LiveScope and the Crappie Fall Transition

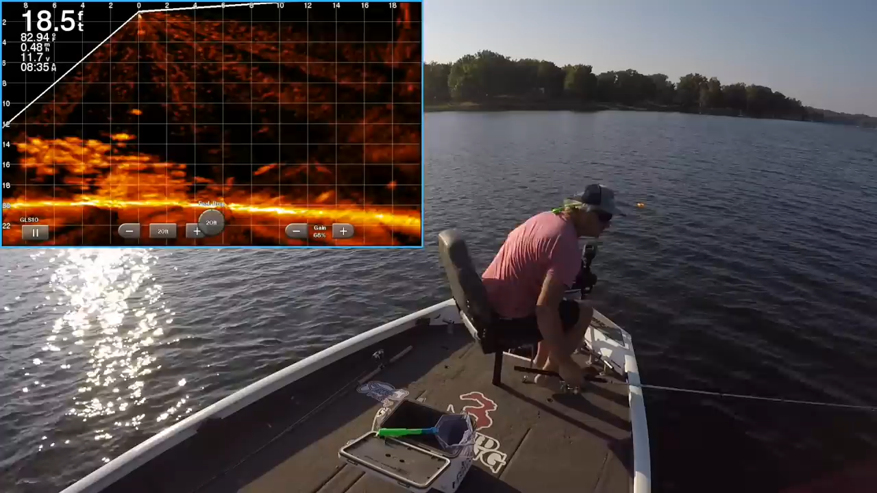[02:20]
On screen: depth 18.5 ft
That, my folks, friends, is a huge plum tree. That's unbelievable. How many fish are right there? Now check this minnow out. This minnow is dinky. This is no bigger than that number four hook that I've got on there.
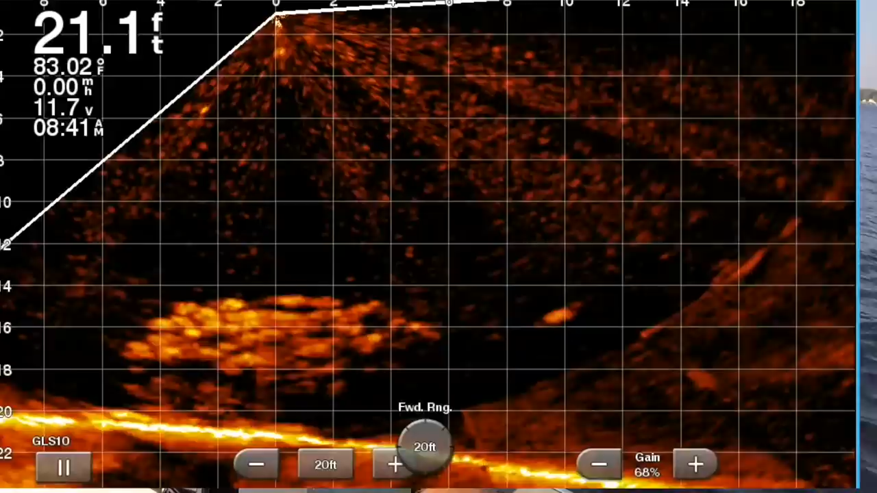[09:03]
On screen: depth 21.1 ft, water 83.02°F, speed 0.00 mph
And, you know, you can't see it even if I point it to you, but we've got a huge group of fish right here. And I bet you I could swing that in there.
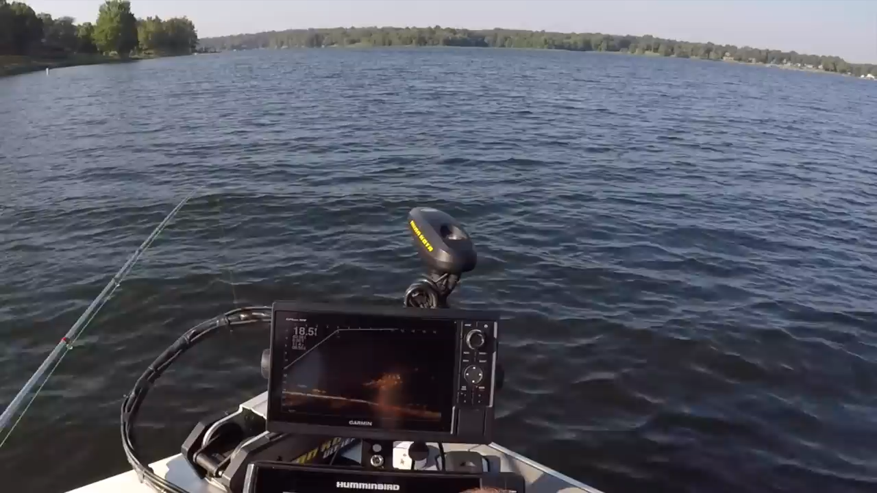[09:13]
Let's see here. Right there. That should come right into them. I like to try to stay off of them. When I see such a good pile like this, the best that I can, which means I can swing it in at about 10 feet with a 10 footer. Try not to disturb them. It looks like that went all the way through them with nothing. Wow, we got some fast fish in there.